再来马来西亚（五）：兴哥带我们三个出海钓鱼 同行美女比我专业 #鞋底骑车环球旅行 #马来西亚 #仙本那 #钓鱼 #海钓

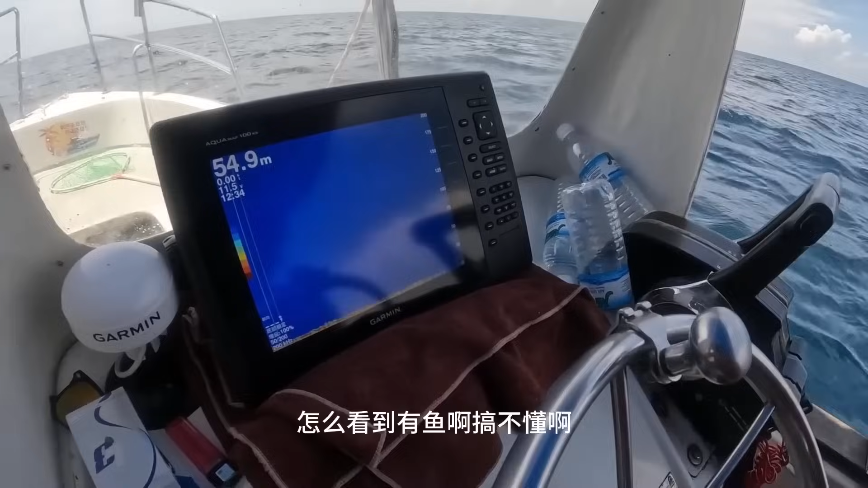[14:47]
On screen: depth 54.9 m
搞不懂啊。多少米放大是吧？
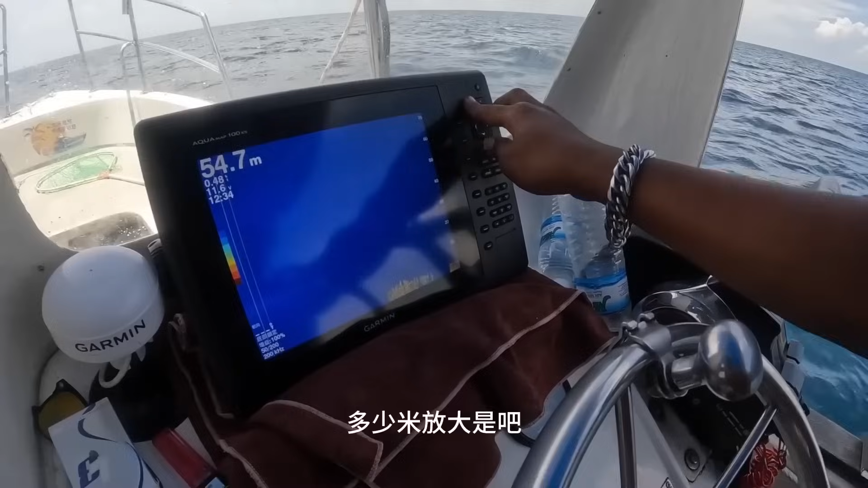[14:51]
On screen: depth 54.7 m
现在这里。这是55米深。
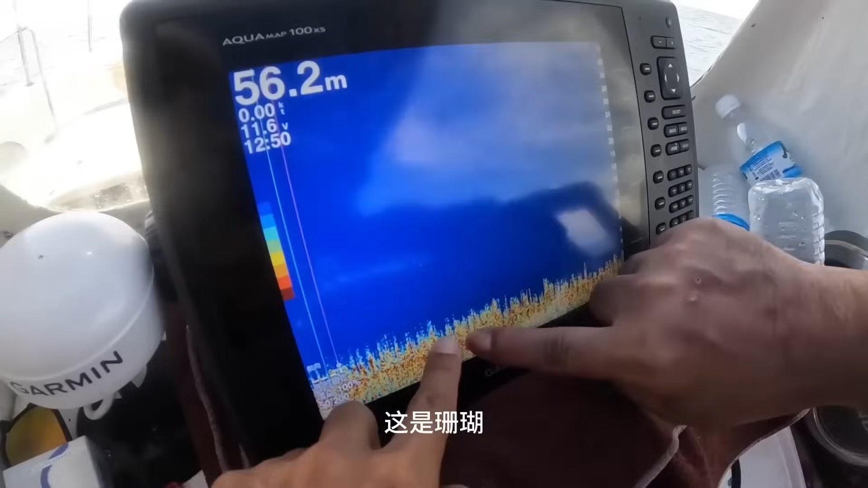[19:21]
On screen: depth 56.2 m
这是珊瑚，是吧？深度56，哦，就在这上面钓，是吧？
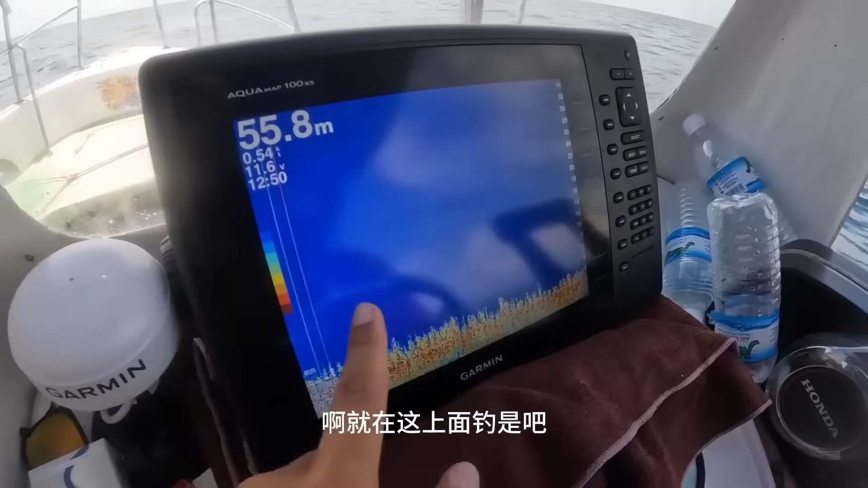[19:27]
On screen: depth 55.8 m
嗯，这是什么？鳞尖？ 连尖， 哦，也可以啊，挺大的呀。
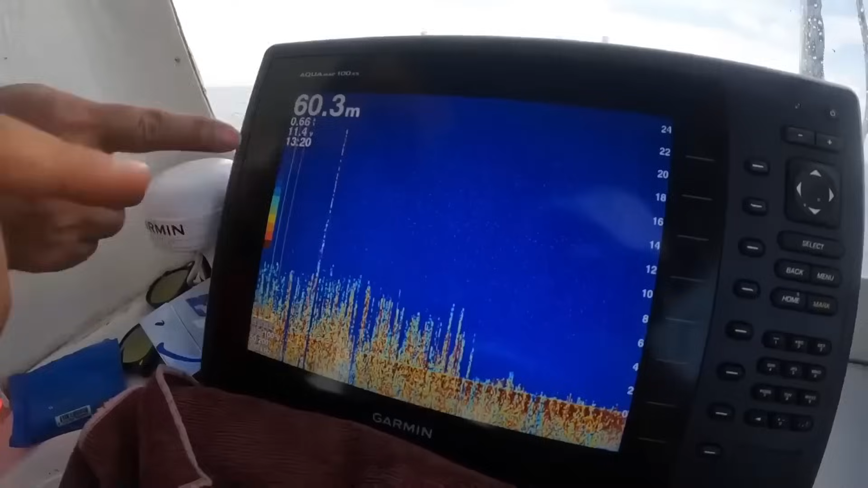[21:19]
On screen: depth 60.3 m
这个是啥？在海底这么高？他，你看，这是鳞吧？
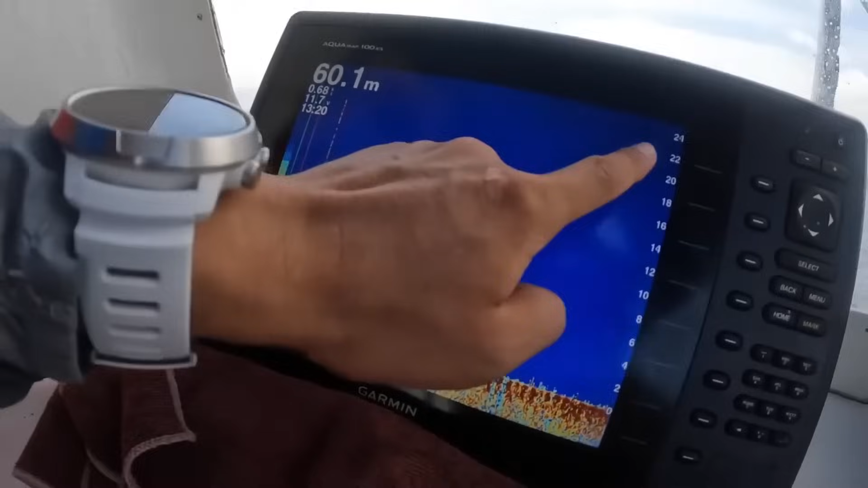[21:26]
On screen: depth 60.1 m
他22米高，这什么东西？哇！